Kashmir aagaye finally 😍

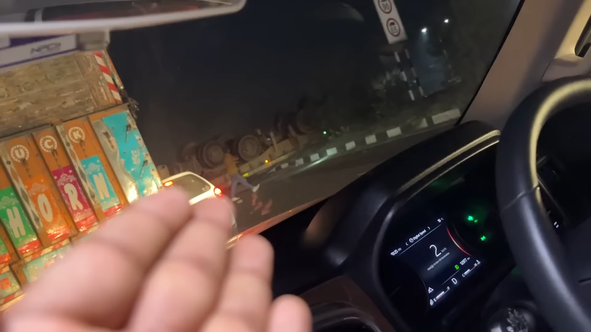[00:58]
ओ लकी ना, ये देख लो गाइस एक और एक्सीडेंट, कैसे ट्रक पलट गया, उस रोड से आया और यहाँ पे पलट गया भाई साहब।
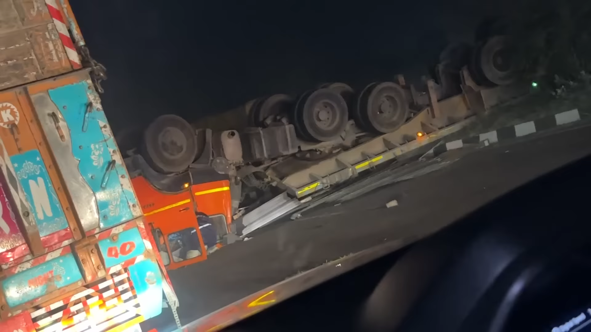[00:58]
आज के दिन में 2 एक्सीडेंट देखे ट्रक के, एक चीज सही है किसी को कुछ ज्यादा चोट नहीं लगी।